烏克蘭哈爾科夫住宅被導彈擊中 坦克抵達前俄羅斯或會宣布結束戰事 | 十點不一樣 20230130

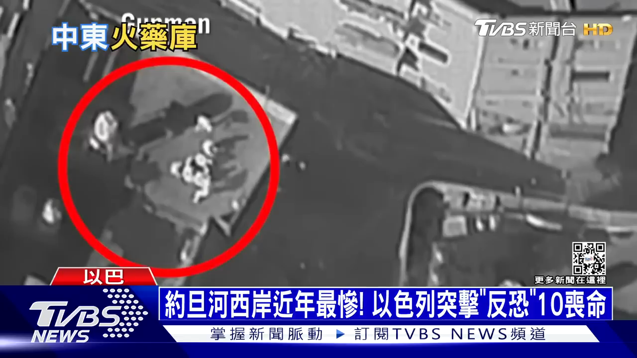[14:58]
说看到约10名枪手在丢汽油弹以及持枪扫射地面视角还看到一群人朝着装甲车扔汽油弹
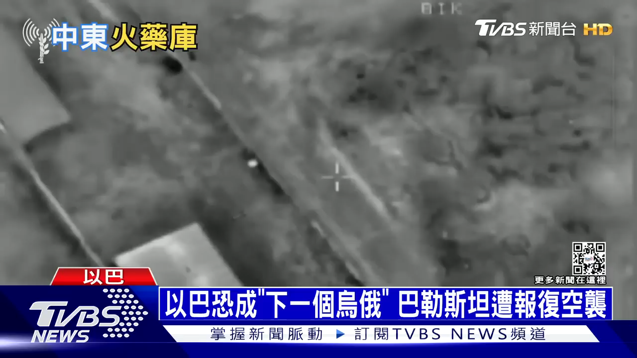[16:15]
火箭炮的地下工厂两边互轰还没完新一波枪击再起